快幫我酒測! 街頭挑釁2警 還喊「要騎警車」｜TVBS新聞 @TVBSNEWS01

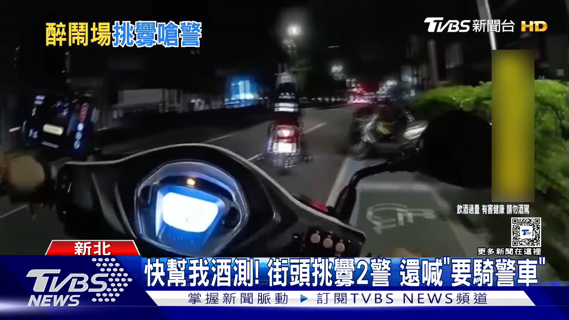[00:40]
有人在喊这样子啊，好像酒醉的人喊。 然后我只看到，两个警察怎么一直在那边大吼一下。